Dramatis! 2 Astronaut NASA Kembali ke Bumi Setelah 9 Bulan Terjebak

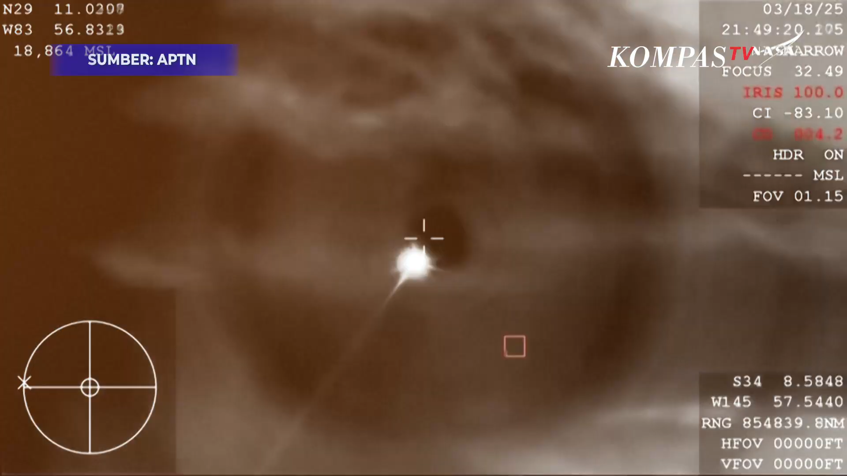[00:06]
plasma trail as dragon re-enters the earth's atmosphere all of that is expected altitude plane and there you see it on your screen drogue deployment